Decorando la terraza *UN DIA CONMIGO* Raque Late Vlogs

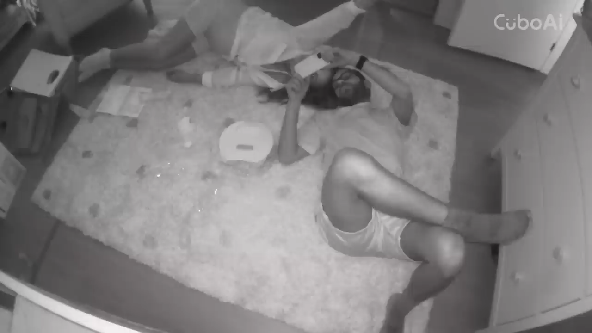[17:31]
Estamos probando si se ve bien a color, si se ve bien en blanco y negro, si se oye el micrófono, si nos oye el bebote. Esta va a ser nuestra última tarea del día porque con todas las tareas que ha querido hacer Pau esta tarde, son casi las 9 de la noche. Voy a cerrar el vídeo aquí. Porque no de sé, aquí... No sé cómo se va a ir el micro, ¿eh? Voy al pijama. ¿Al pijama? Bueno, antes vamos a ver una peli, pero probablemente veamos la peli en la cama. No.